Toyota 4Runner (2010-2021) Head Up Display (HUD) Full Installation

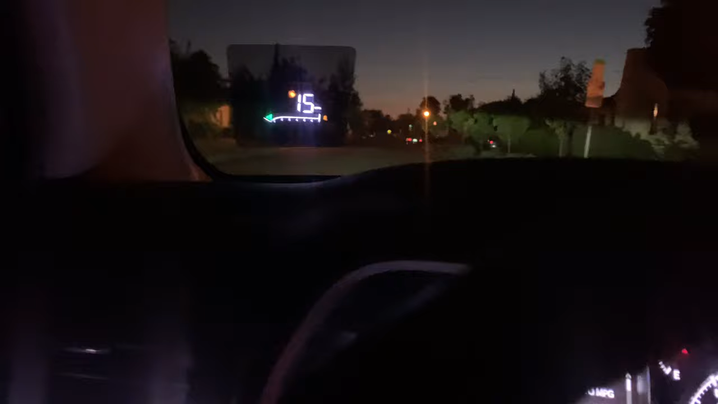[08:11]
I was, as you can see, there's the RPM. There's actually tire sensors. Obviously there is kilometers per hour, miles per hour as an option. There's also any engine filler lights, like check engine.
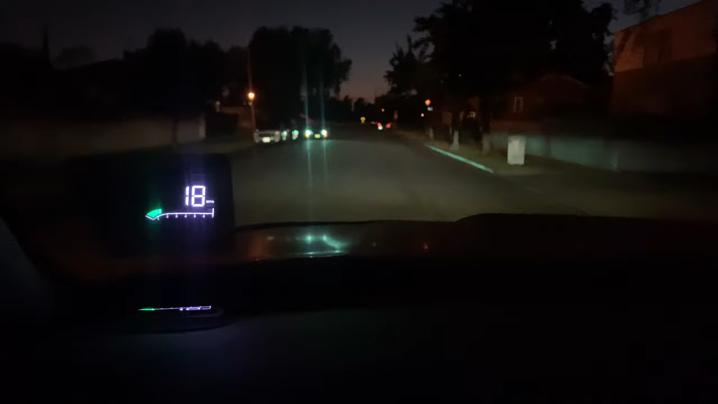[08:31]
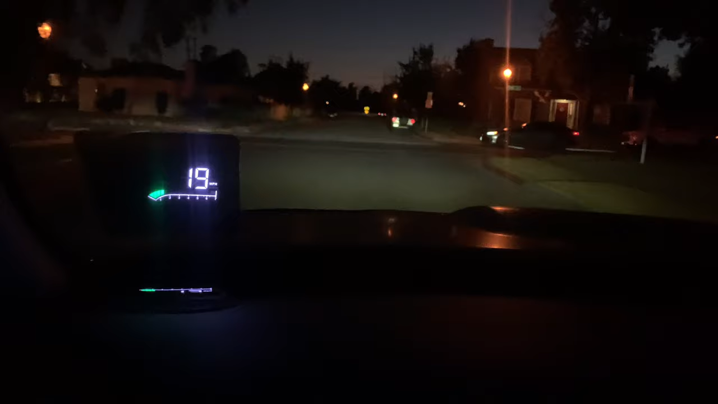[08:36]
I think there's some low battery indicator, voltage meter, and doors.
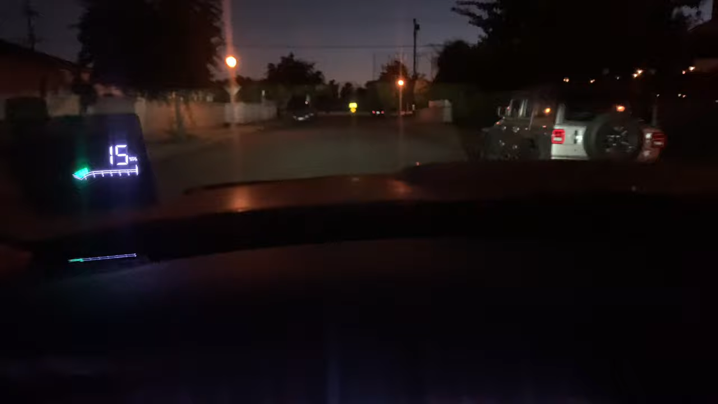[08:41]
I haven't checked the hatch, so I'm going to see if that hatch sensor will turn on when I open the back.